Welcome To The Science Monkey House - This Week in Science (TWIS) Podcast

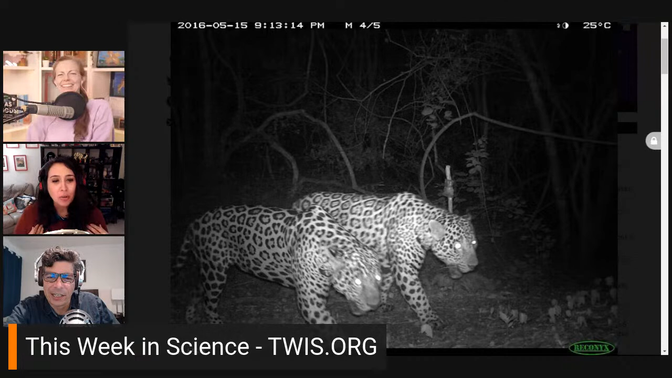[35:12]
Oh, that's terrifying. Well, this study from the Venezuelan Institute for Scientific Research and their partners have found novel evidence of wild male jaguars forming coalitions and collaborating with each other to secure prey, improve chances of mating, and defend or expand their territories. So essentially, this is just a study that demonstrates that wild cats that we consider solitary may exhibit social behaviors, like some of the social cats we are aware of, like cheetahs, lions, now also these jaguars.